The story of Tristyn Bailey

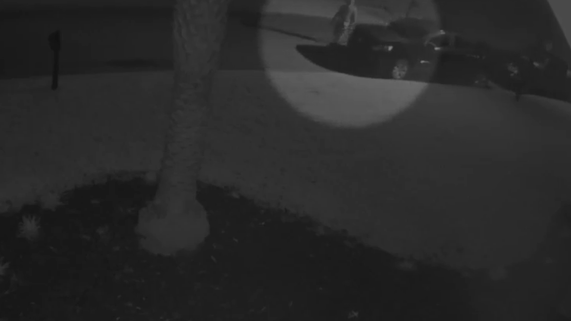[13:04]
But he was unaware that they captured surveillance of him all alone, walking back from the area that Tristan was discovered in all by himself. Tristan was nowhere in sight, just Aiden walking down the street with a pair of shoes in his hand.